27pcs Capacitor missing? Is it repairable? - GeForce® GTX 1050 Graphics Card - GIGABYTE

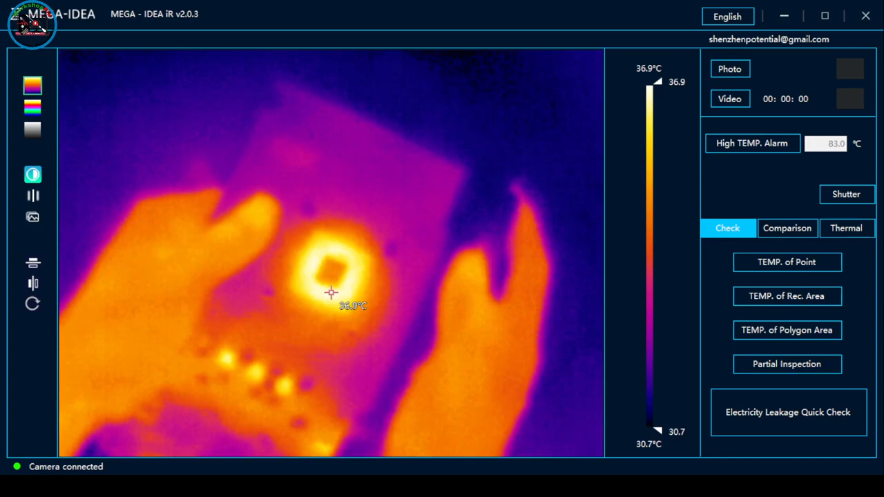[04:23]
On screen: scale top 36.9°C, scale bottom 30.7°C
So, patayin na natin. Okay, baka ma-damage pa. Matik, nag-freeze ang ano nito. Okay. So, umiinit naman ang chip.
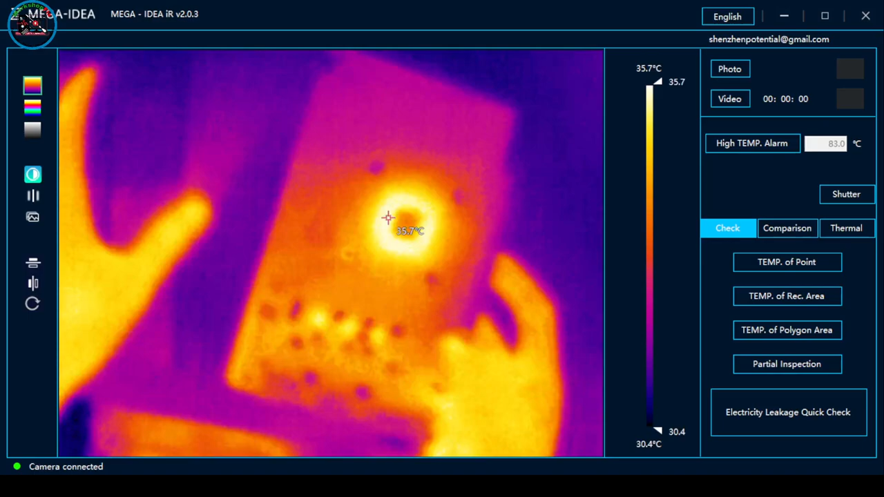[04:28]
On screen: spot 35.7°C, scale top 35.7°C, scale bottom 30.4°C
So, may possibilities na ma-repair natin ito. So, just fix this GPU.